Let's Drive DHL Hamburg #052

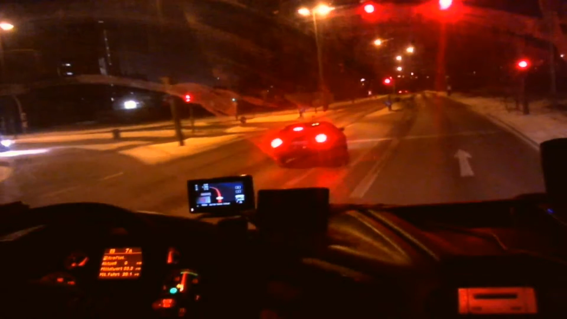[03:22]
Oh ne Schaue, da ist die Straße, zwei Bahnübergänge, erster, zweiter. Ja, Vorsicht, aus dem Spiel. Schalk hatte die Licht, oder?